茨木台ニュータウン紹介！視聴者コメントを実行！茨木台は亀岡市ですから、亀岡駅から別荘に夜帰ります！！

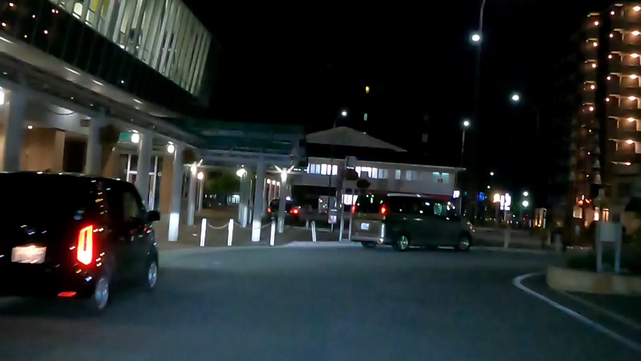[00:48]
近代的な駅となっております。
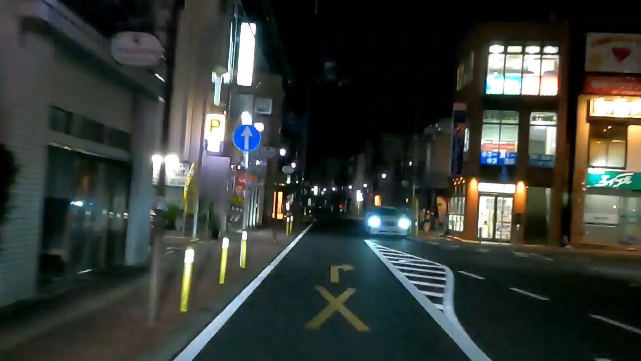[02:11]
明るい。めっちゃ明るいやん。
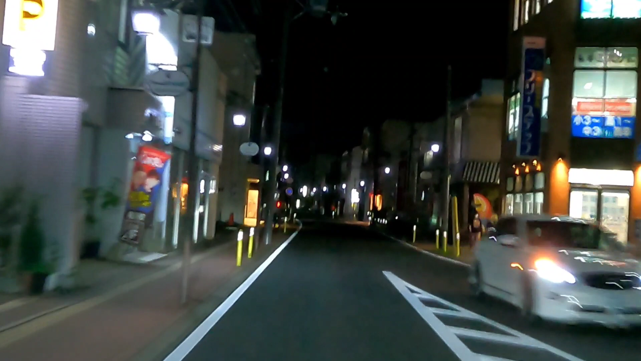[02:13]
っていうこのライトが搭載されている車ということでスタートします。あの、亀岡駅はですね、近年、道路も含めて改築が終わりましてですね、かなり明るく綺麗となっております。昔ながらの宮堂もあれば、駅、都心部ですね、新しいお店もいっぱい建ちまして、特にですね、9号線というのが真ん中通っているんですけども、
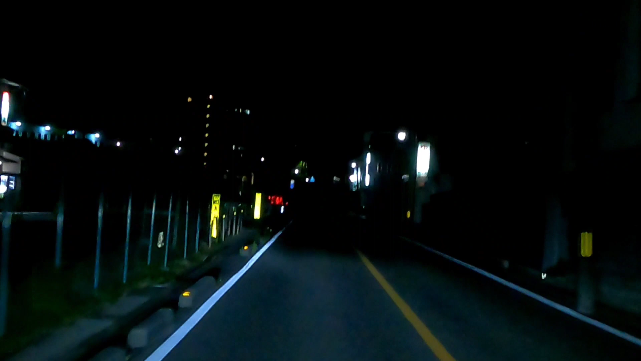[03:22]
もう全然いいと思いますけど、電車もあるしね、JR。ただその亀岡から京都へ出るとか、大阪へ行くとか、まあまあ遠いので、そこが不便なんですよね。結構ね、雰囲気のある街並みなんですよ、亀岡市、市内、市外ですね。本当に僕はここをいいなっていつも思うんですけど、美味しいパン屋さん、野上のパンも来てたかな。で、前ね、松本ってスーパーも見えますね。入居者募集結構出てますよ。
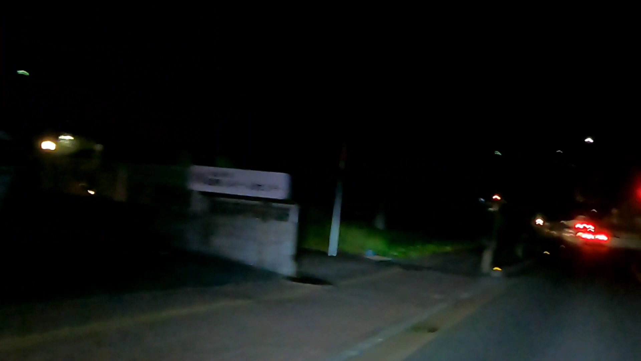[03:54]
こちら来られます?皆さん。結構僕はおすすめなんですよ、亀岡って。
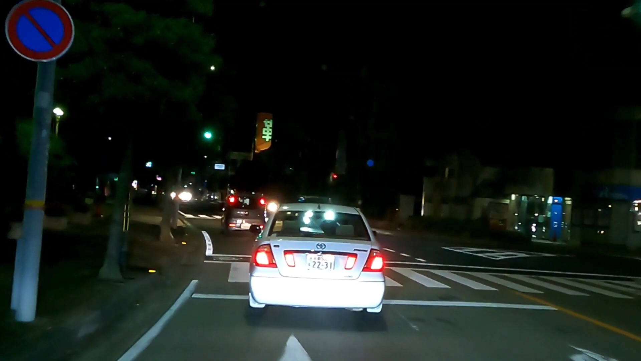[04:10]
そっち方面から出て茨城も行けますし、京都の方が近いかな。大阪ちょっと遠くなりますね。靴の流数センターとかね。
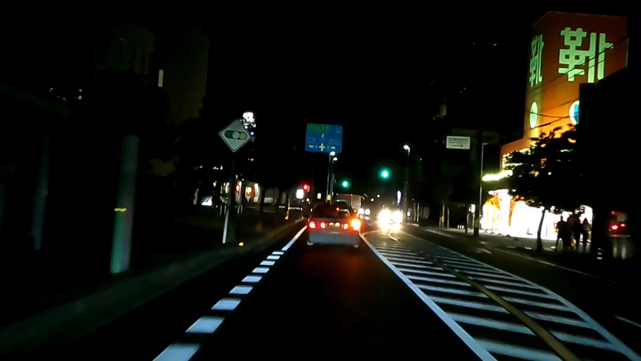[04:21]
これもね、東京地方方面もいっぱいありますよね。他にも倉寿司とかもございます。回転寿司に行くもあることはないと。このままずっと走っていってですね、どんどん闇上と誘われるという。実際ですね、本当に闇ですよ。
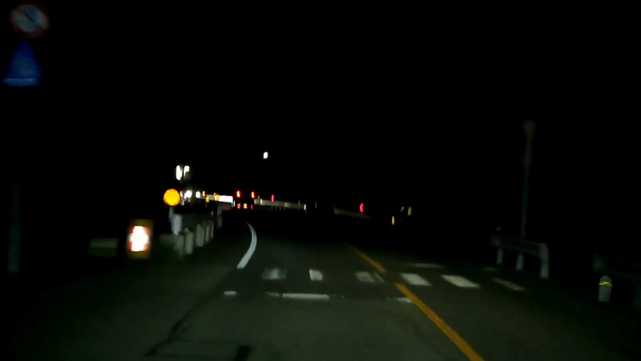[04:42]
どうしようもないですけどね。皆さんコメントいつもありがとうございます。特にね、夜希望の方がかなりたくさんおられたので、夜のトライをしているところなんですけど、この辺ぐらいの暗さだったらね、GoProで十分やっぱ収録できましたね。これが真っ暗けになると、やっぱり多分カメラが焦点どかわせていいかわからなくなるんでしょうね。それでぼやけたり、より真っ黒さが増したり、夜景が撮れなかったりすると思うんですけども、
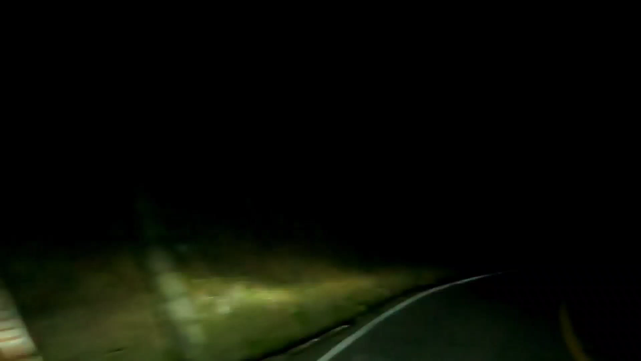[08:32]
もうね、これだけ見てたら、運転バリうまい人に見えると思うんですけど、実際は倍速ですね、のんびり走ってますよ、しかもワゴンですね、車高も高い、前に追いついていきました、前の先導者がいてくると楽ちんですね、だが先導者が常々消えるぐらいのカーブを走り抜けて、亀岡から一路茨城台へ向かっているところでございます、最近はですね、コメントを皆さんいっぱいいたので、まずありがとうございます、コメントをね、もう軸でやってるところも、
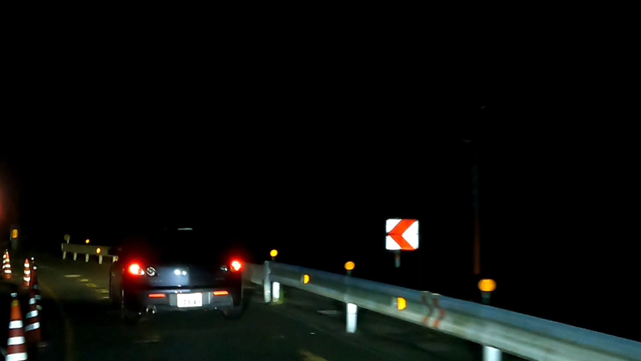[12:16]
うん、僕何を言ってるんでしょう、って感じですね。はい、まあ、そういうわけで話は戻しましてですね、茨城大ニュータウン、限界に挑み続けている、この暗闇の漆黒の中をですね、多くの車が走って、まあ、この車たち、多分そのまま茨城行っちゃう車たちなんですよね。悲しいかな。もしくはこの辺に住んでる方もいらっしゃるかもしれませんが、少なくとも茨城大方面向かいみたいな日、まあ、多分僕一台しか残念ながらいないと思います。